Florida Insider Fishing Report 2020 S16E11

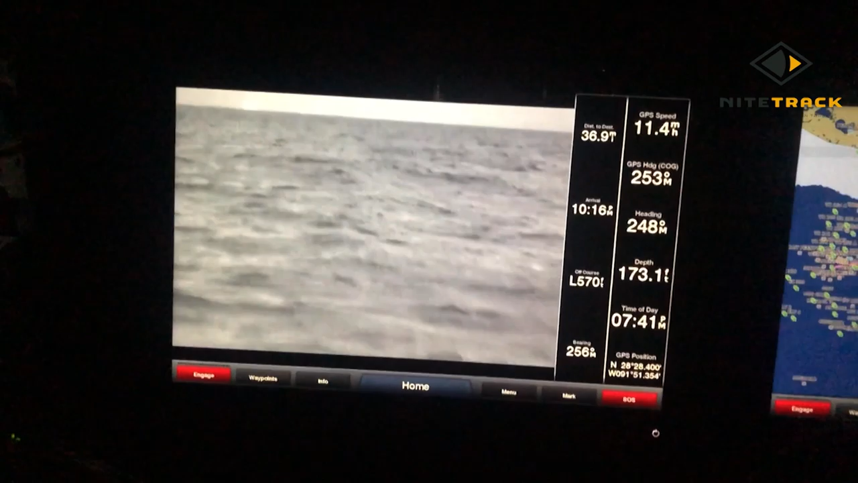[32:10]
400,000 pixels Night Track makes it possible to navigate in the dark with confidence Night Track